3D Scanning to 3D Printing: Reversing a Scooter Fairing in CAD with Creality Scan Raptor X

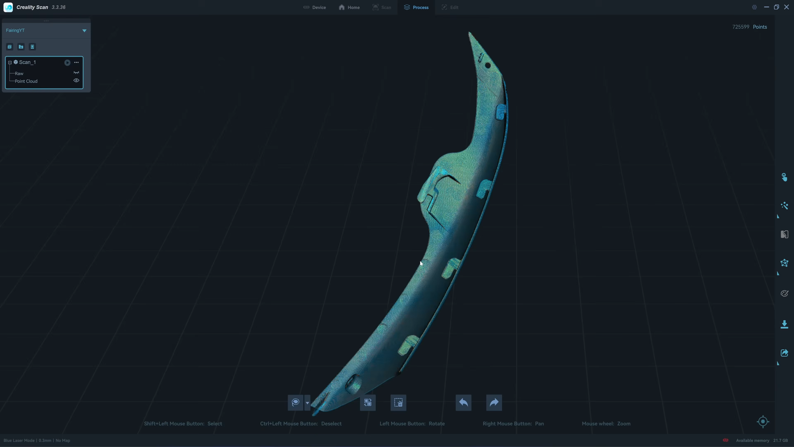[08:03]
but that would be okay for doing a reverse engineering Some deep pocket cannot be scanned.